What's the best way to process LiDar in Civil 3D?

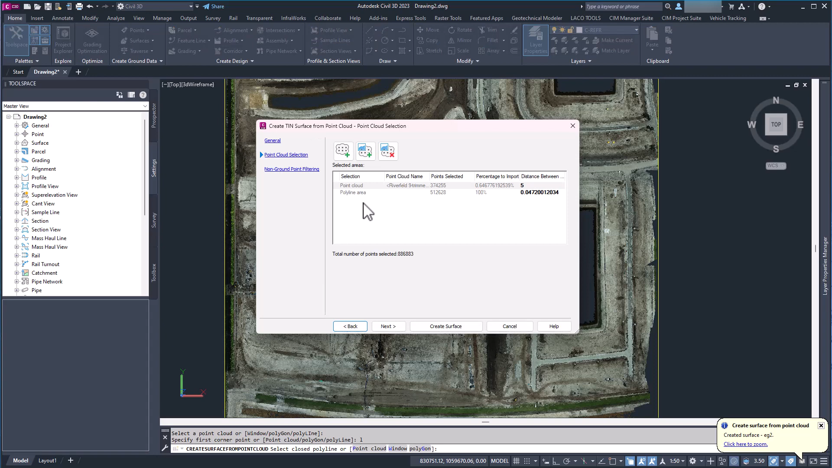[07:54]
Let's do a one footer there
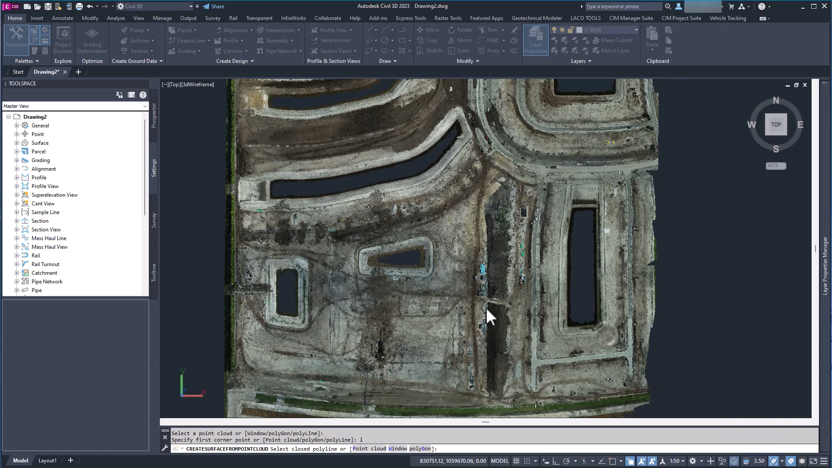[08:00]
and it's going to go ahead and run and you see it doesn't really take that long
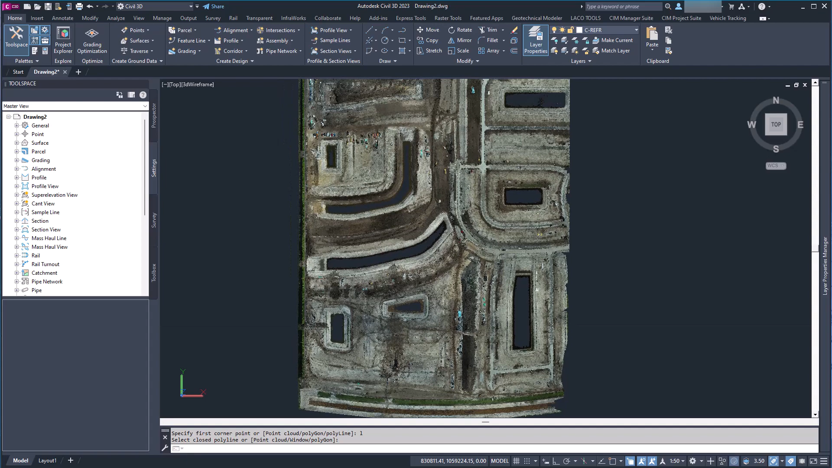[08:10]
compared to actually getting you know a multiple gigabyte surface from you know a survey company or wherever you get your LiDAR information from.
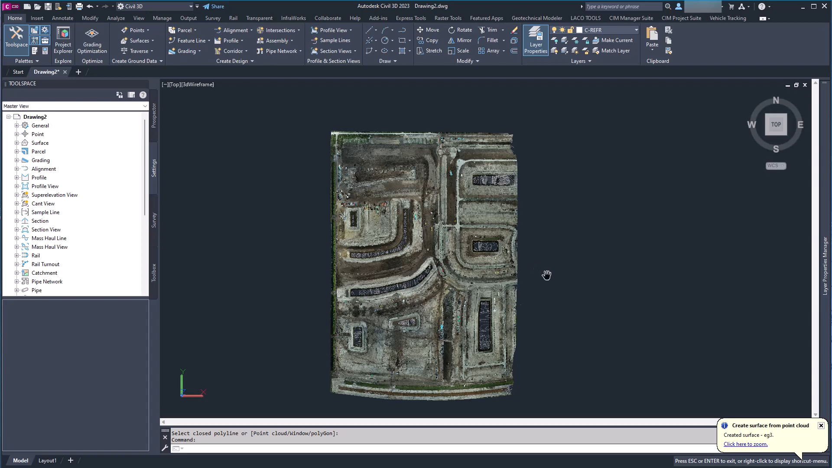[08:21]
This is definitely the most efficient way to to get your surface contours and be able to
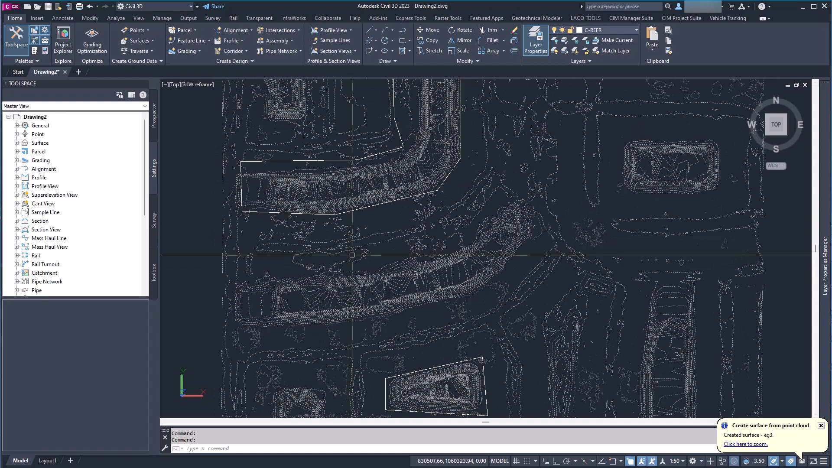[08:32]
manipulate the data and so there we can see those contours are way cleaner because we did that one foot interval in there.